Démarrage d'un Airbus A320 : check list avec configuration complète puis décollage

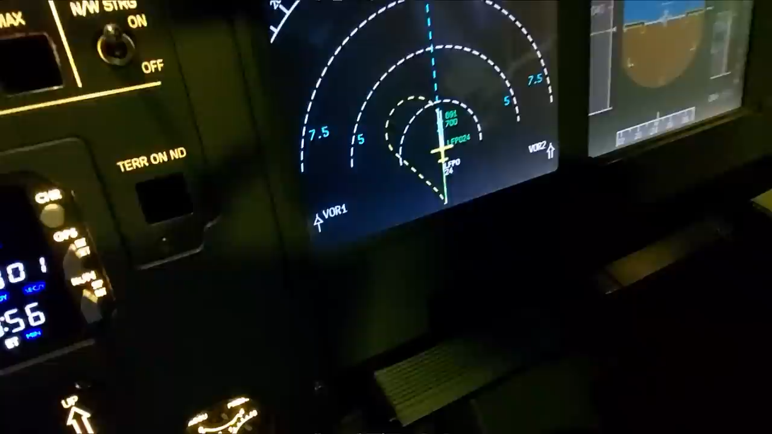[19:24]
Et donc, il y a un petit trajectoire qui vient de s'afficher ici. Voilà, on se met sur plan. Et puis là, il nous montre, hein, bah, tu décolles, et puis après, tu viens faire ton tour de piste. Circuit de piste.